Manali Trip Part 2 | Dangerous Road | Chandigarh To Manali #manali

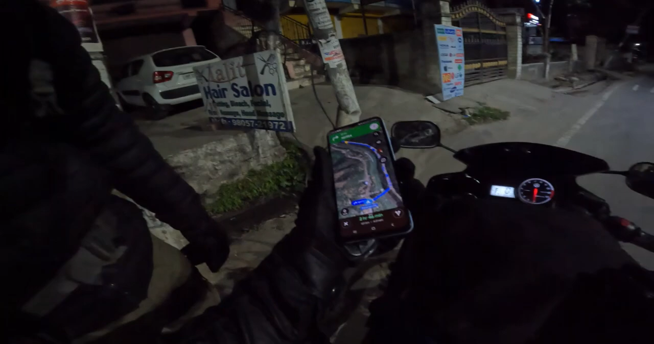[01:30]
121 किलोमीटर ले, एक्यूरेट बताता हूँ भाई मैं, देख अभी भी 121 यहाँ से लेना भाई, हमें राइट लेना है यहाँ से, अभी भी 121 किलोमीटर रह गया भाई, पता नहीं क्या लेने जा रहा भाई।
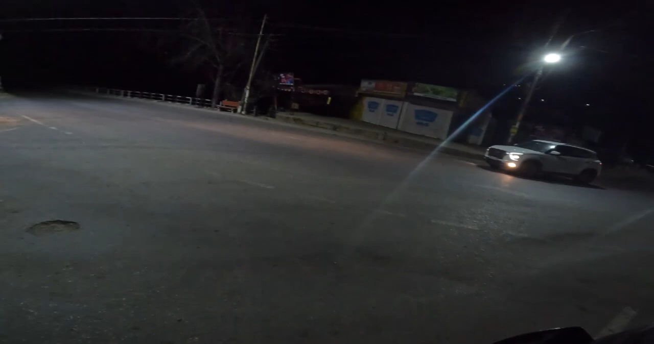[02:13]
पंजाब, सारा पंजाब भरा पड़ा भाई यहाँ पे भाई। ये मंडी है, ये एसबीटी है, बस स्टैंड है यहाँ पे मंडी का।